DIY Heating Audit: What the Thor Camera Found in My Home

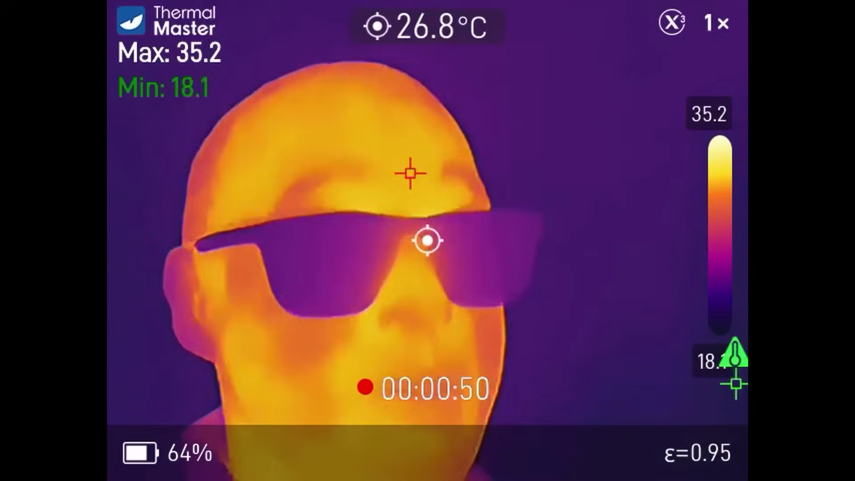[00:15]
On screen: spot 26.8°C
What do you do? What is your routine? Do you go around? Do you feel the radiators? Do you bleed them with your bleed key? Let me show you what I'm going to do and we're going to use this thermal imaging camera which is really going to speed up the process for me.
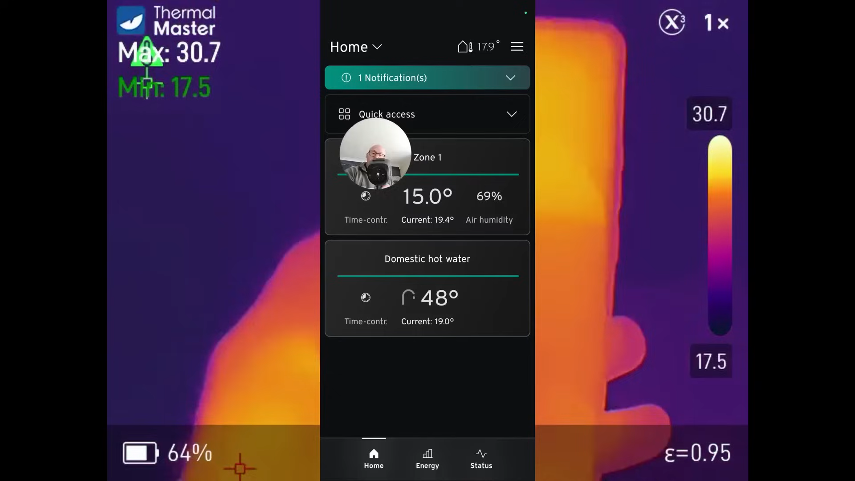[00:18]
Well first things first we've got to open up the app, turn this valent heat pump on and get some warmth into the radiators. As you can see right now it's 17.9 degrees outside, 19.4 in here and the heat pump will not be warming up our radiators. So we're going to have to do some overriding just to check the system out.
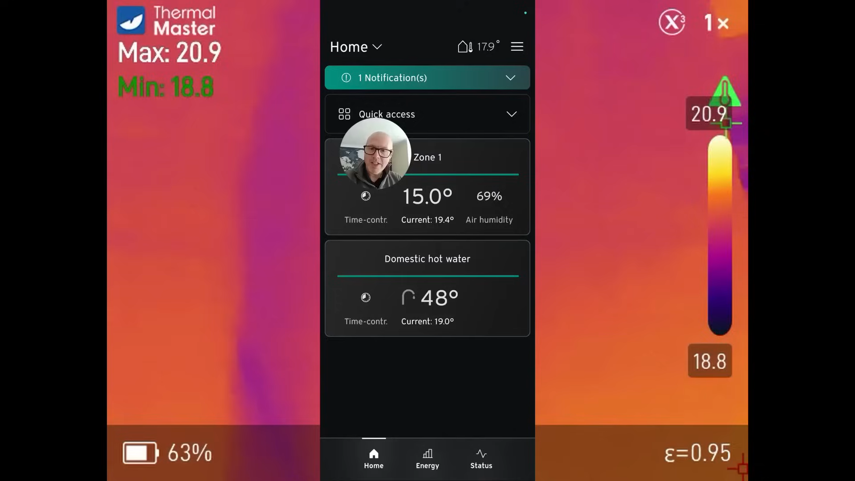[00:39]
Let's force it okay. So we're going to click on zone one here and I'm going to bump this up and I'm just going to bump this up nice and high because you want to get the radiators nice and hot very quickly.
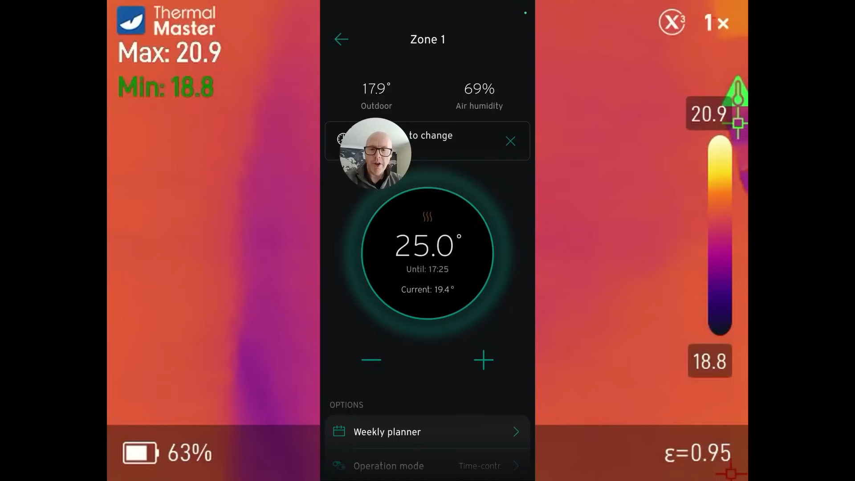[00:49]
25 degrees it's going to tell us that it's going to be doing that for three hours but we'll override that in a minute.
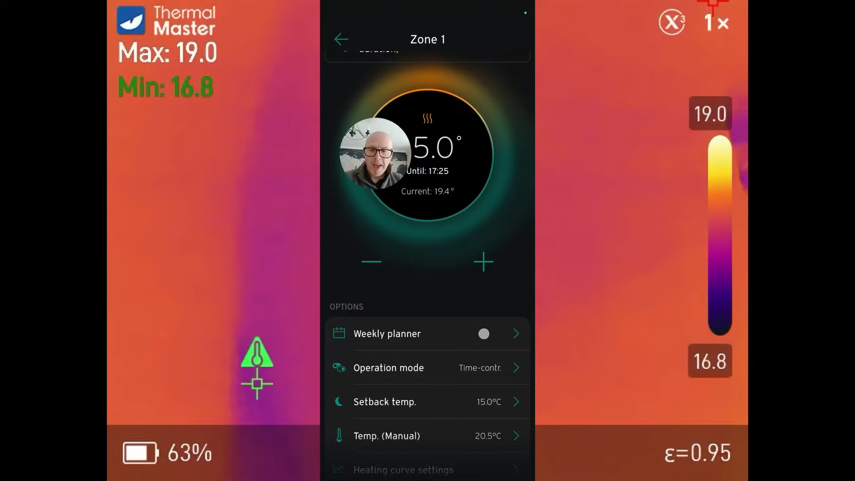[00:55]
And we're going to go down here to heat curve settings and our outdoor temperature switch off threshold is currently 18 degrees.
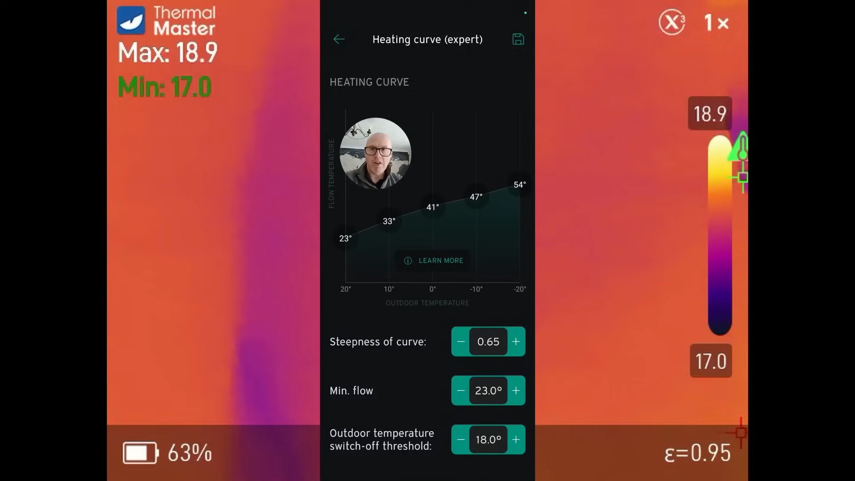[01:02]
I'm going to bump out to 19 because I do not want this to turn off. Oh I just heard some clicking, some valves. Let's start in the airing cupboard.
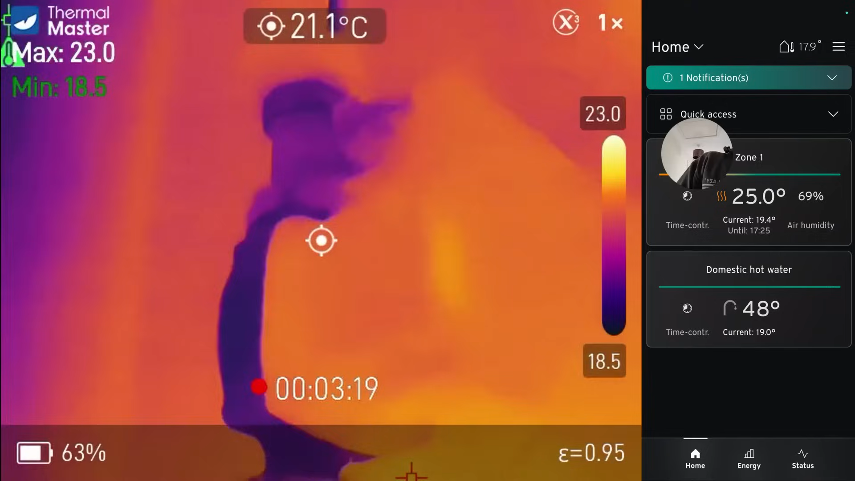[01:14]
On screen: spot 21.1°C
I open the airing cupboard door and straight away I can hear it's running.
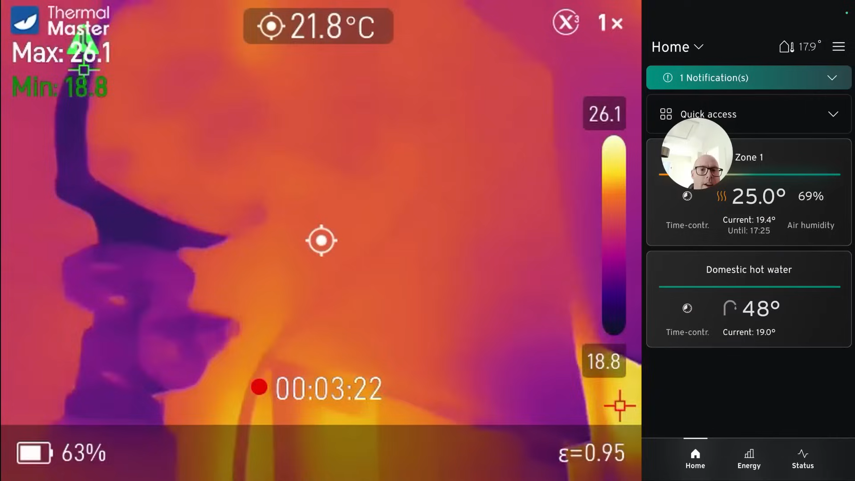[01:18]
On screen: spot 21.8°C
The pump is on, touch it with my hand,
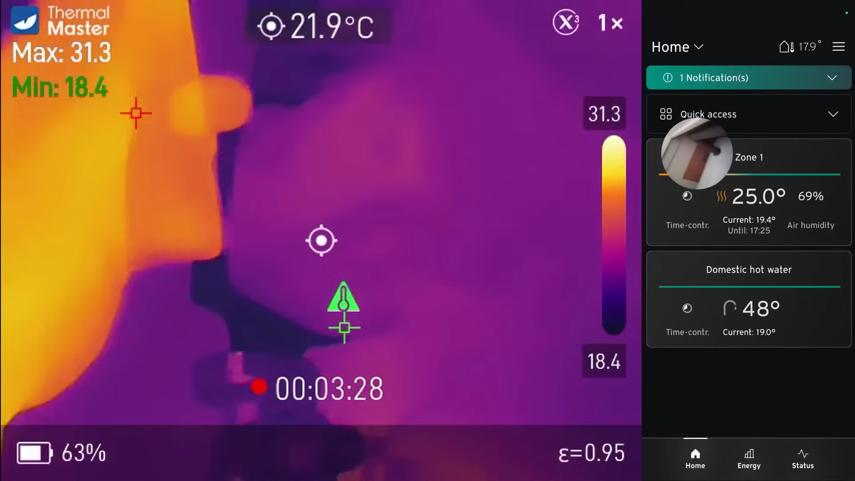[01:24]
On screen: spot 21.9°C
just about feel that it's running.
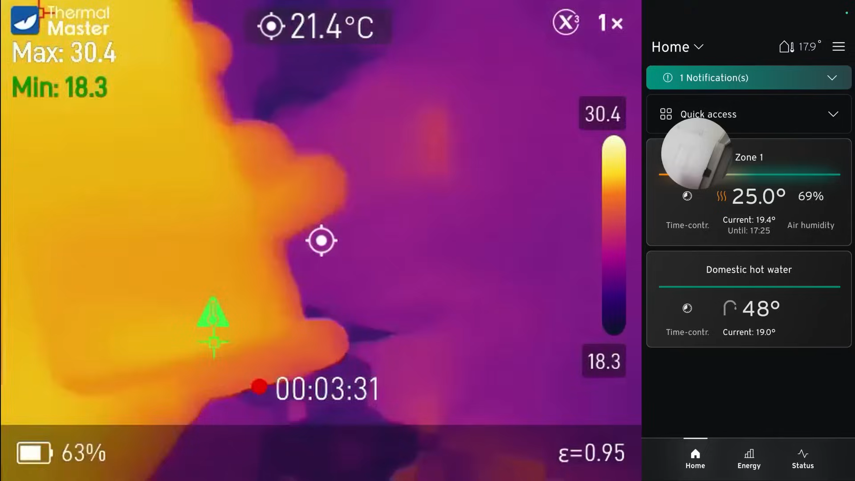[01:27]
On screen: spot 21.4°C
At the moment pipe's very cool. Flick back onto the app and go to status and see that the
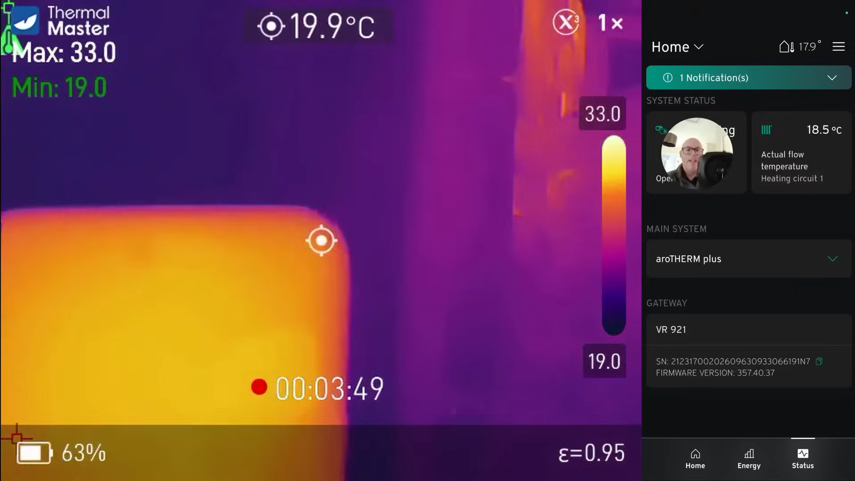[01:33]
On screen: spot 19.9°C
actual flow temperature at the moment 18.5 degrees.
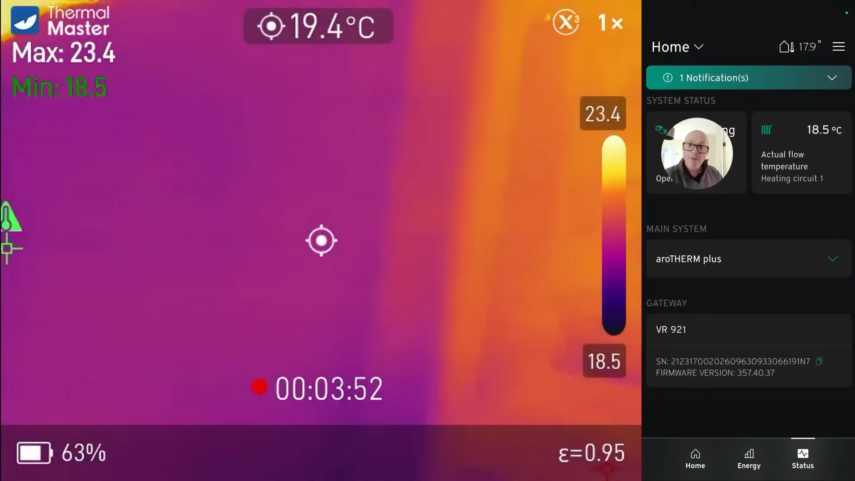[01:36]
On screen: spot 19.4°C
Let's give it a few minutes.